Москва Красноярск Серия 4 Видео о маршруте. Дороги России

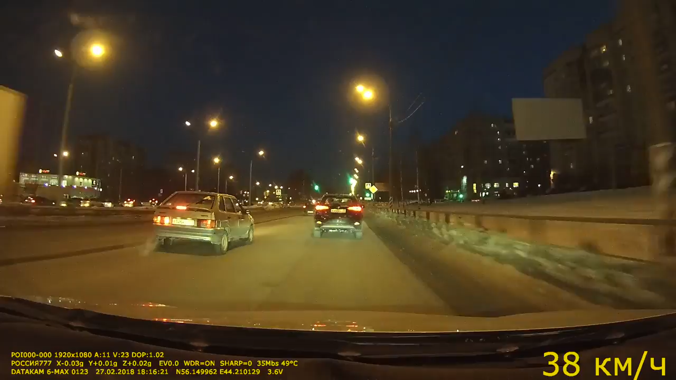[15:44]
С левой стороны Столбичинская улица. Начинаем. Интенсивно присматривать место для остановки на привал.
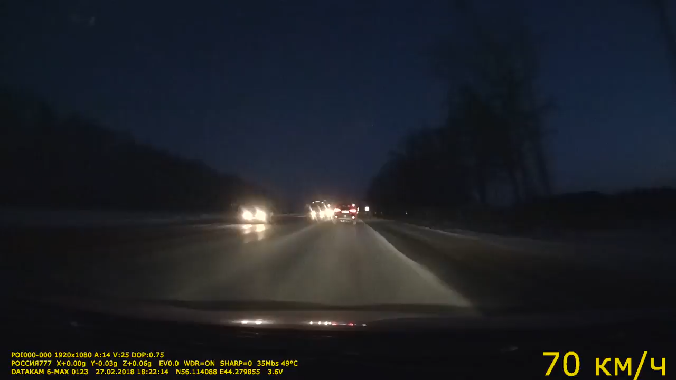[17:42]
Ограничение 50. Ну как же знать это наказание? Подъезжаем к городу Кстов.